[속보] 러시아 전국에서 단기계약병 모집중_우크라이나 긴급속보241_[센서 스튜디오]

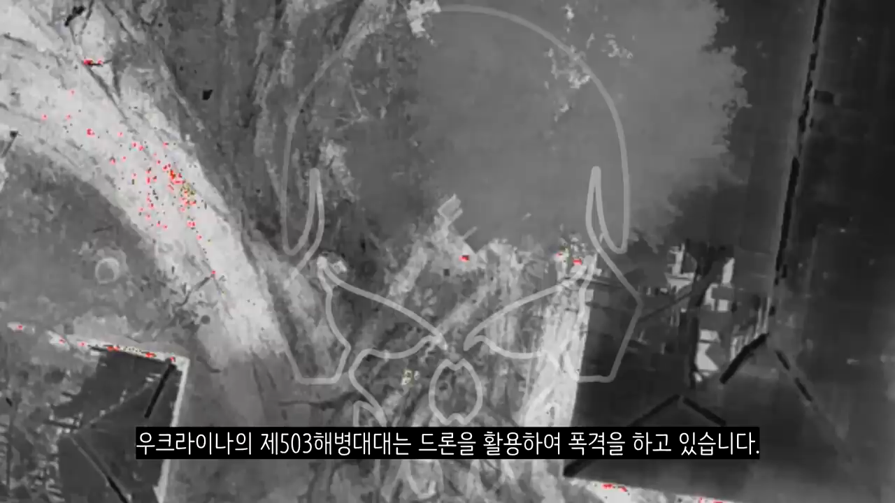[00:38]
우크라이나의 제503 해병대대는 드론을 활용하여 폭격을 하고 있습니다 러시아인이 러시아 병무청의 화염병을 투축하고